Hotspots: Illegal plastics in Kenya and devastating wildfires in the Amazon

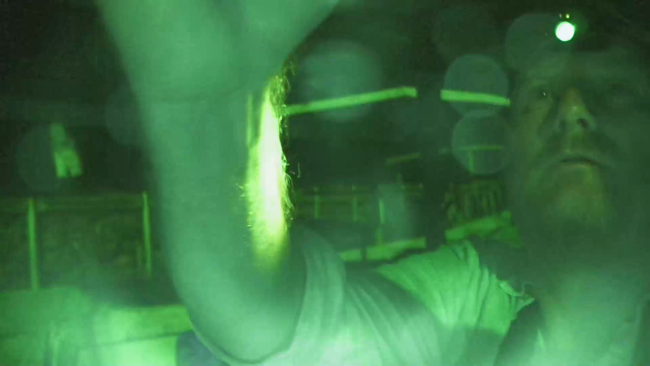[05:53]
Because it's sort of pitch black here.
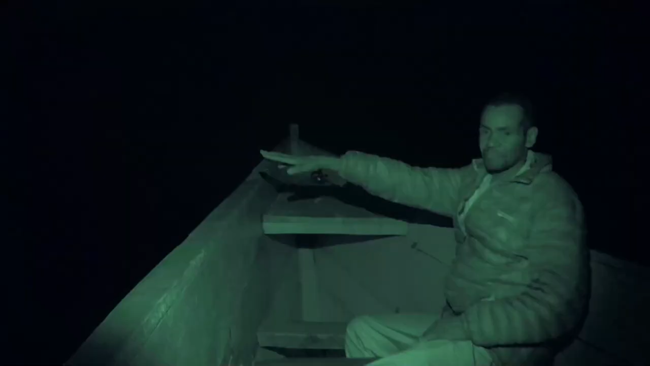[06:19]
So now the boat's there. It's too dark. We've got a mission.